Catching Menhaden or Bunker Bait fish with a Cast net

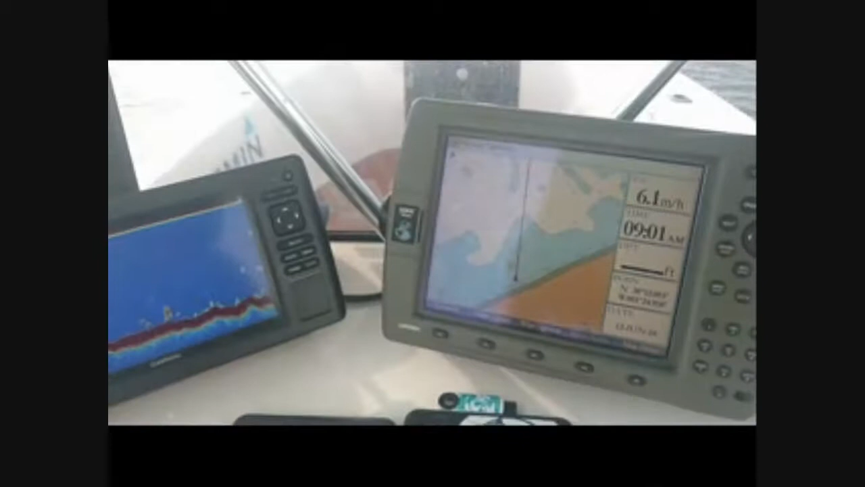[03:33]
And once again, that's where the bait is. It's dead high water on Cumberland.